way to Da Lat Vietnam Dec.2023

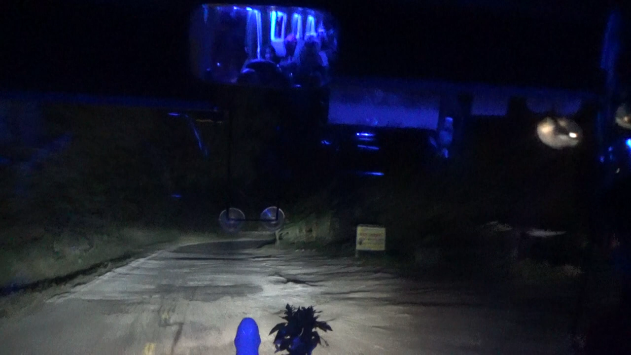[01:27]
Tapi tak apa. Sudah biasa berdiri. Saya biasa. Saya jadi lama pun tak apa. Tu jalan apa tu sebelah-sebelah kan?